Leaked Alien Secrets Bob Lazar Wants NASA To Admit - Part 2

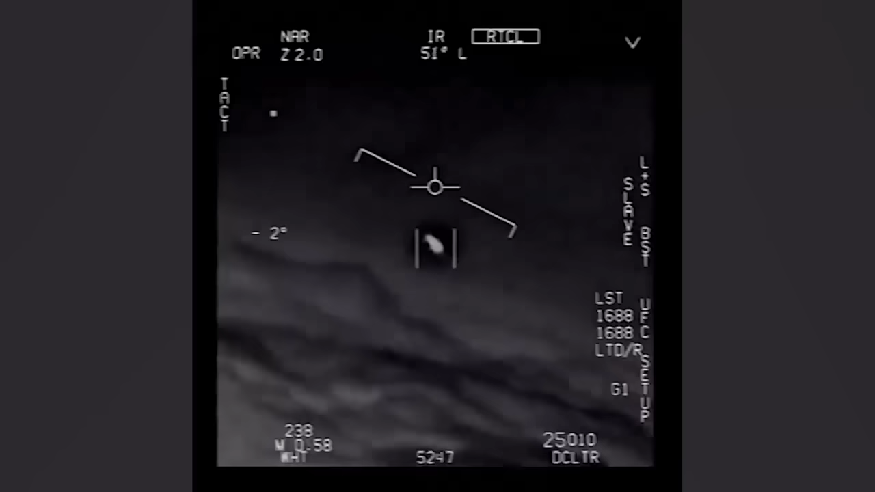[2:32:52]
In the video, unidentified objects are seen spinning and hovering in the air and above the water while two Navy pilots remark in shock and confusion over the two oblong disc-shaped objects.
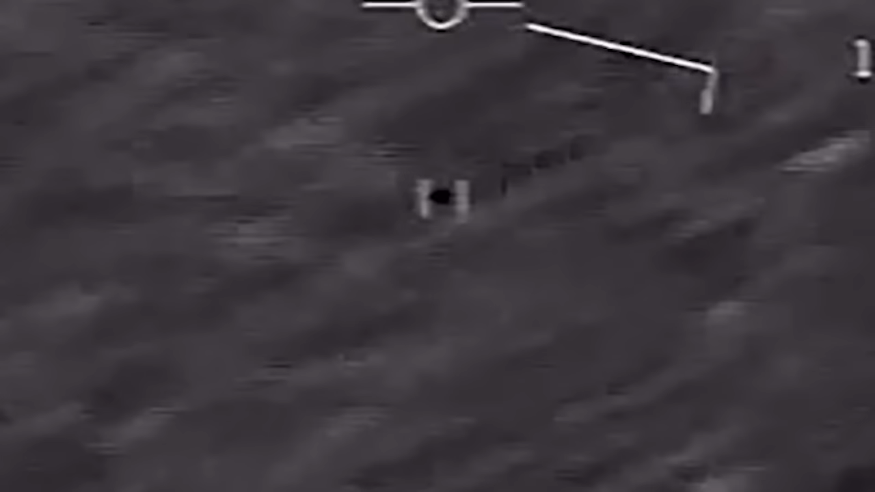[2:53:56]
Things like the aircraft's altitude and the fact that the ATF was pointed ahead and to the left of the Super Hornet.
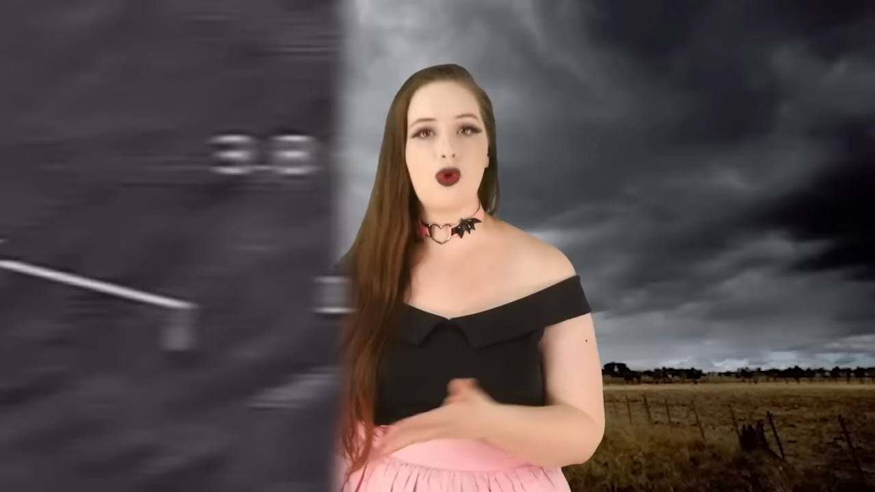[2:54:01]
The readout also explains that the aircraft was travelling at 252 knots
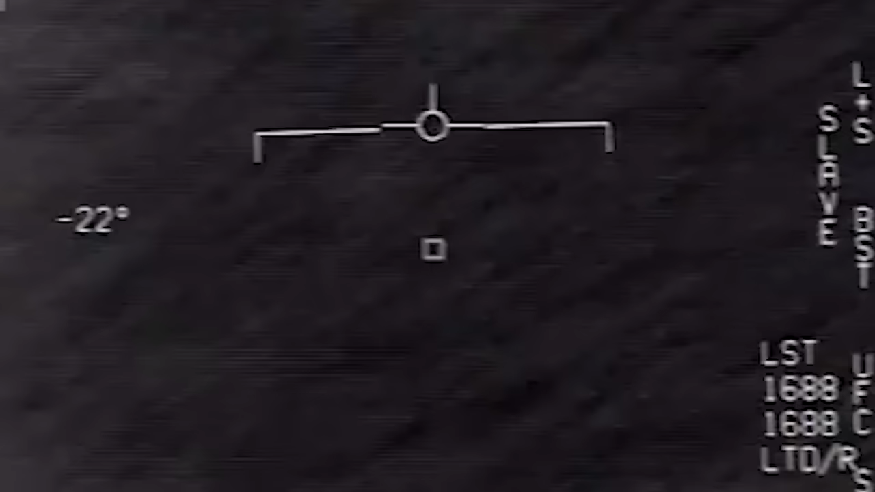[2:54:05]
and in a 5 degree turn and the unknown object was approximately 4.4 nautical miles away.
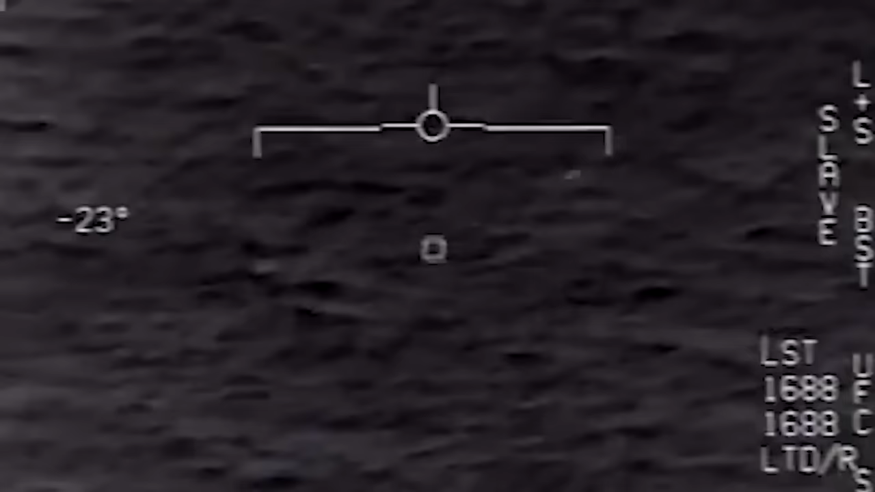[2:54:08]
The video shows the Super Hornet's weapon system operator repeatedly trying to acquire the UFO with the ATF's built in auto tracker, which can pick out an object and keep it centered on camera. After two tries, the weapon systems officer, or WSO, shouts, whoa, got it.
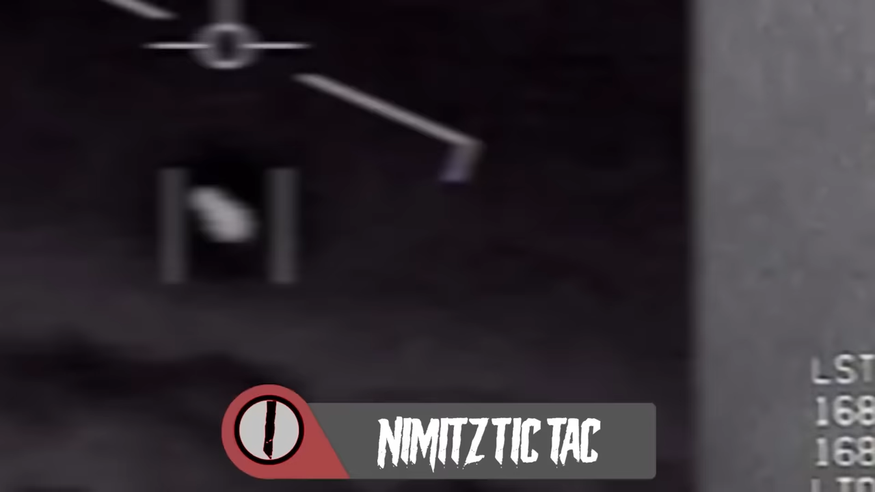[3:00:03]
and she observed an oblong object hovering over the water. It leapt into motion, skimming 500 to 1000 feet over the waves at around 500 knots.